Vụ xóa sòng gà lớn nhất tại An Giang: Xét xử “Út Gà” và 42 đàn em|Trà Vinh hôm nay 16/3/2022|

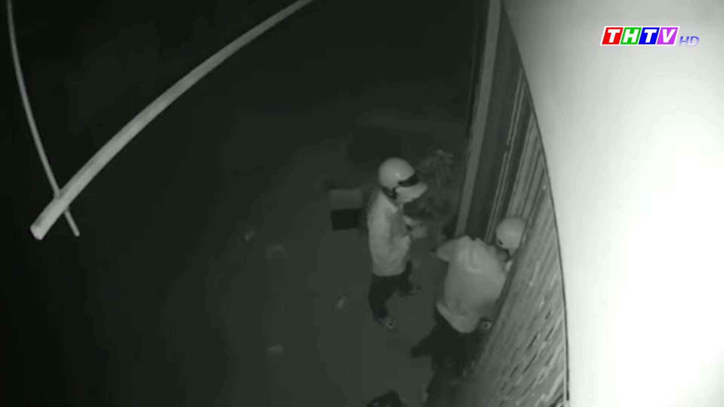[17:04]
Khoảng 5 phút sau, 2 tên trộn đã dắt xe SH ra ngoài, rồi cùng nhau tẩu thoát. Chủ nhân chiếc xe SH là anh Nguyễn Công Khánh, 31 tuổi, cho biết thời điểm các đối tượng đột nhập vào kiosk trộn SH, anh đang ngủ trên ghét và hoàn toàn không biết chuyện gì xảy ra.